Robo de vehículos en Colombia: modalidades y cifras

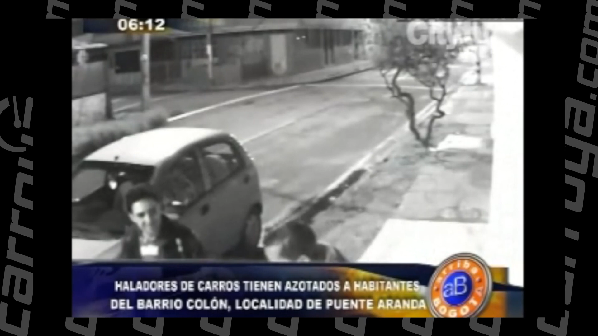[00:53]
En el último intento, el ladrón abre la puerta del copiloto. Segundos después, ingresa al vehículo y con herramientas especializadas, prende el vehículo y se va. El dueño se percata y sale por la puerta principal, pero ya es demasiado tarde.